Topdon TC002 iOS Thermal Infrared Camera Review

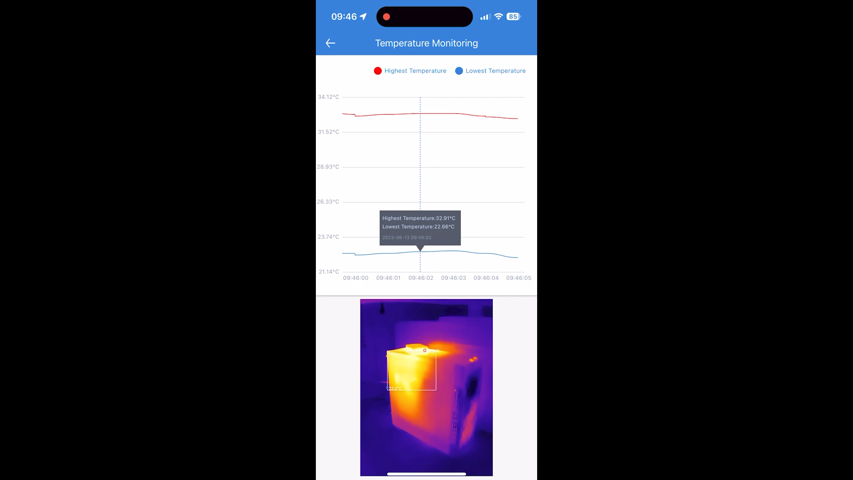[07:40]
You can zoom in or out on the recording graph and you can check out the measurements at any given point and if you go back it's not very obvious but it also gives you the ability to search for previous recordings and visualize them,
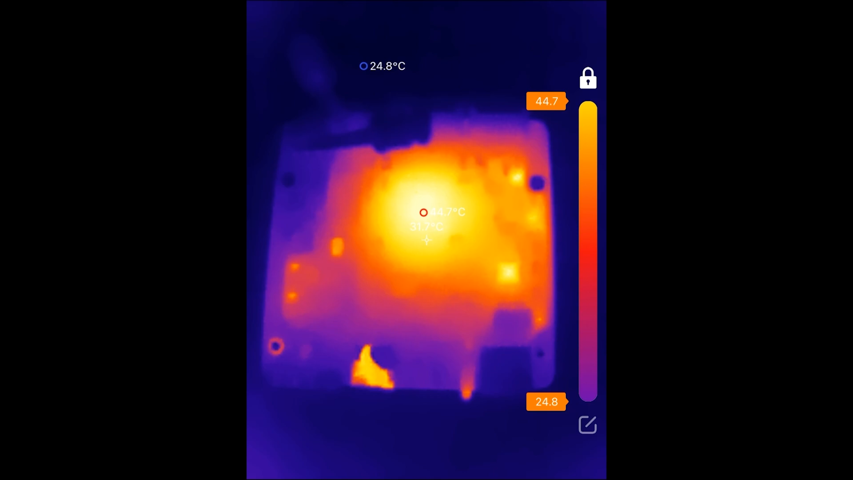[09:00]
We can get a general idea of where hot spots might be on this PCB, but certainly we cannot zoom in on individual component level to pinpoint a potential problem. The lens built into this camera is adjusted for general purpose usage